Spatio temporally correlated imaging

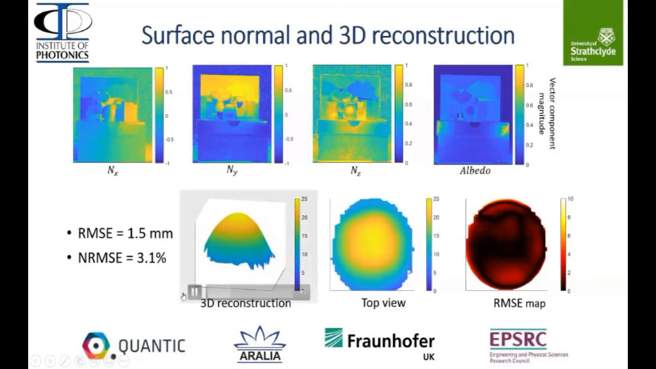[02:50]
The error, the root mean squared error that we calculate is equal to 1.5 millimeter which corresponds to 3.1%. And